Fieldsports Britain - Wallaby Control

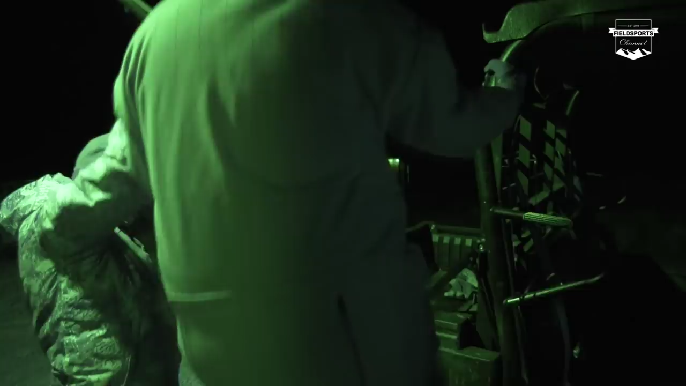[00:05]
We are lamping wallaby and possum.
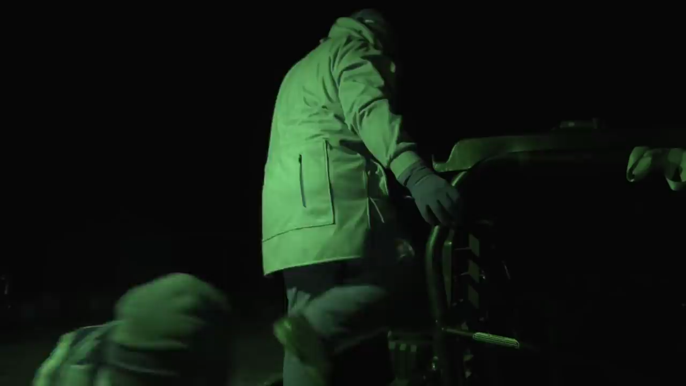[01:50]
Neil Rowntree of West Highland Hunting and Laurent Hoare of Magic Safari Lodges are hoping to make a small dent in the local wallaby population.
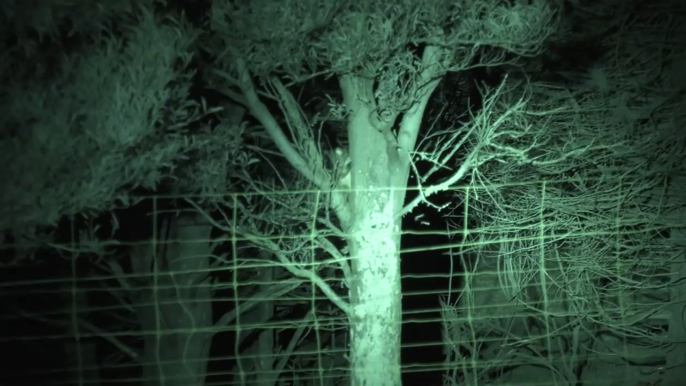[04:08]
So these here are a big issue for transferring tuberculosis into both deer and cattle.
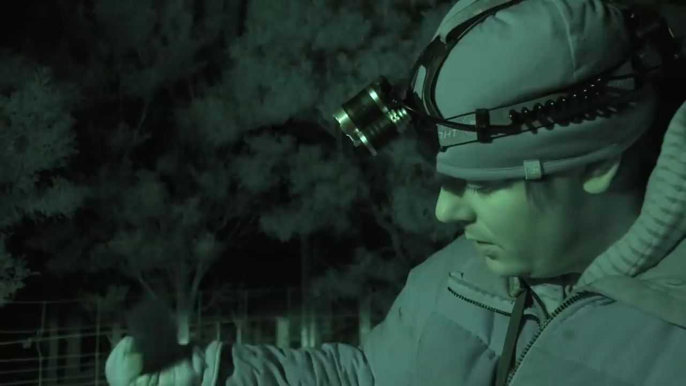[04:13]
So that's probably their main economic issue for New Zealand.
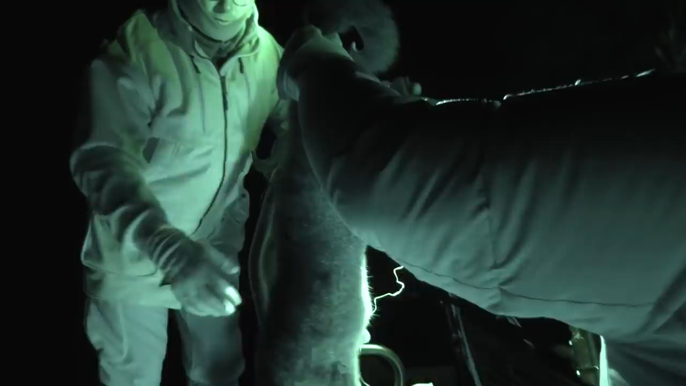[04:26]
Look at their feet in there.
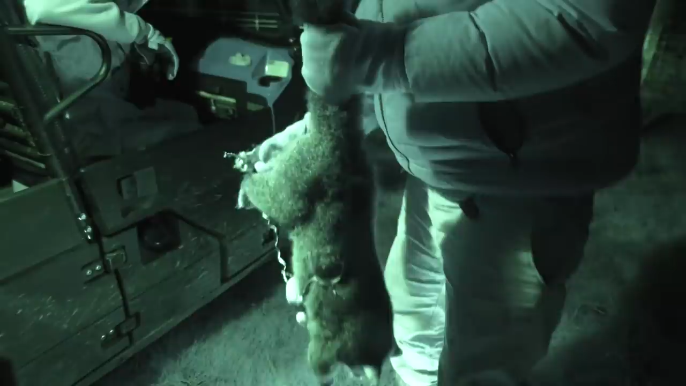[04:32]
Oh mate, if you get caught with that, that will rip you to bits. So there you go, those two there are the scourge of, they are our two big prey, two big pests.